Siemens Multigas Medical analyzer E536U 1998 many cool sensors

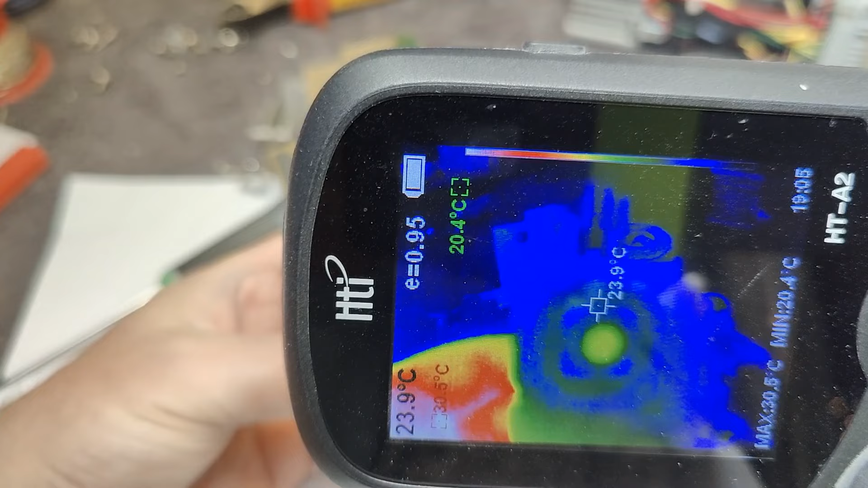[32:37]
On screen: max 30.5°C, min 20.4°C
Thermal transparent glass. And that is very, very special.
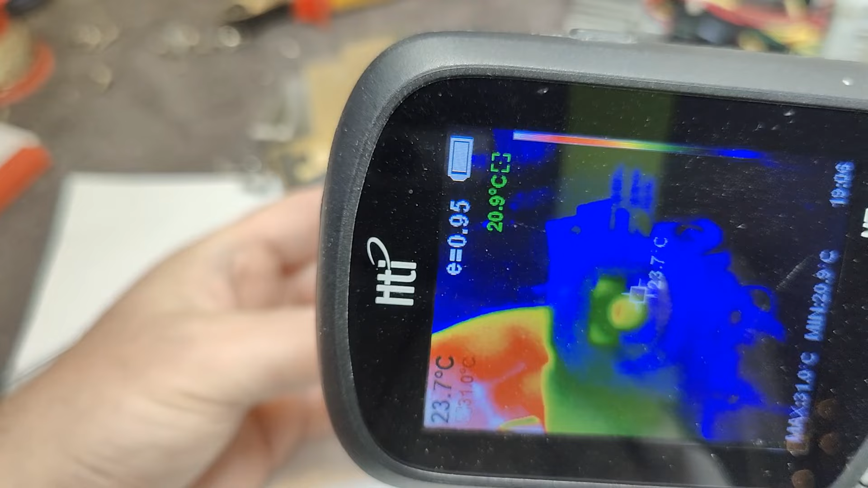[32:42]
Normal glass can't do that. Just saying.
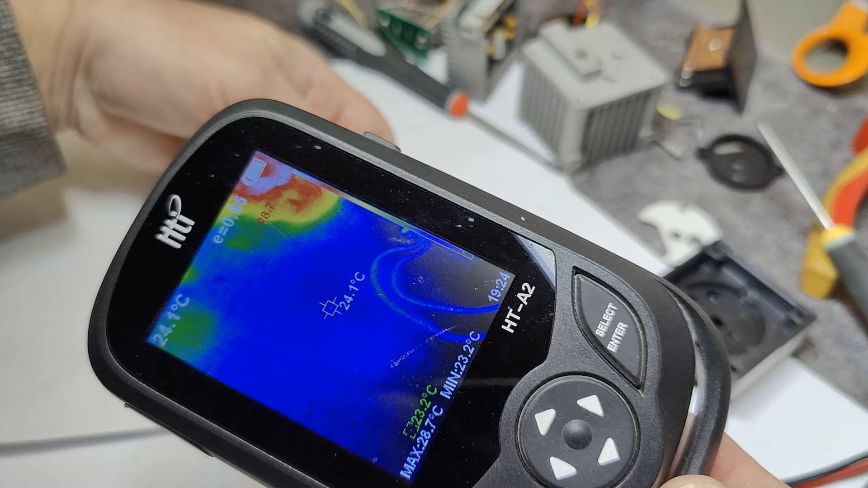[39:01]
On screen: spot 24.1°C, max 28.7°C, min 23.2°C
Just to see what happens. So, first, here's the sensor at the end of my finger. So, it's turned off. Okay?
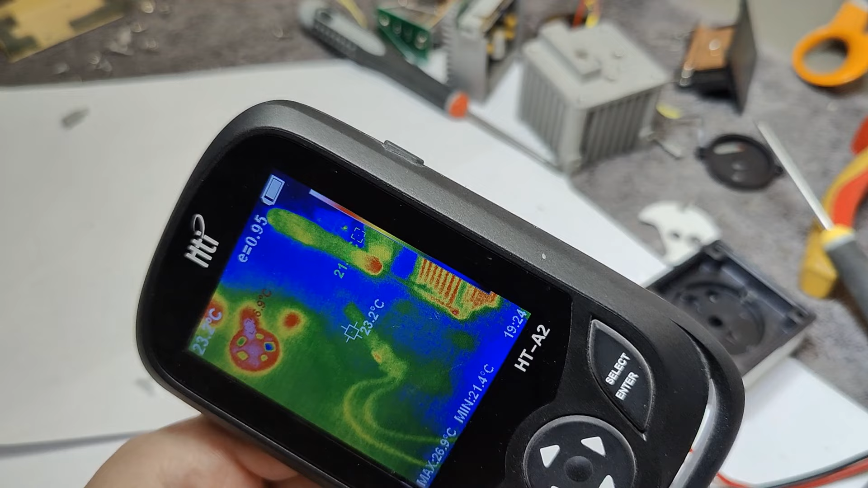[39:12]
On screen: max 26.9°C, min 21.4°C
So, just give it one little volt or something like that. See? Now it shines really fine. It's 0.3 watts. I don't think it needs to be that powerful, but just to see what happens. So, I'll take this little wheel here. And I'll hold it here in the front. And let's have a look. What can we do? See? The green is not transparent.
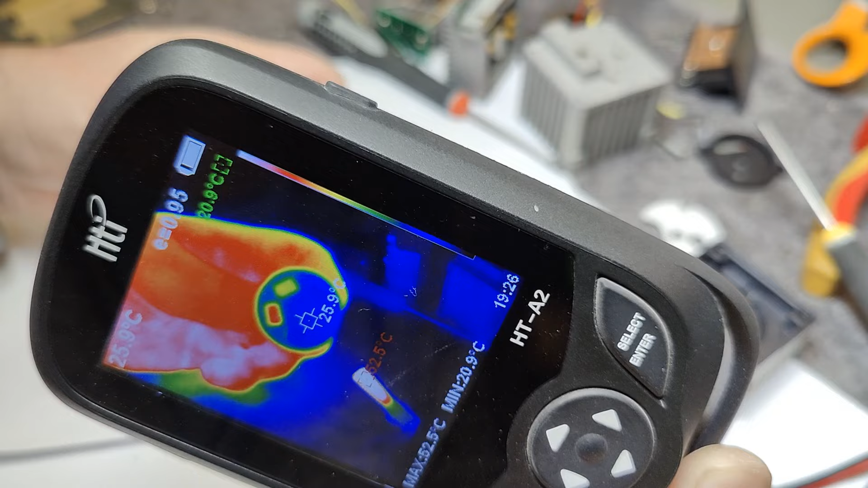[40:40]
On screen: min 20.9°C
Aha! So, very, very different wavelengths of thermal imaging. It's definitely not sensitive to my camera. I did not expect that. And here is the pressure sensor.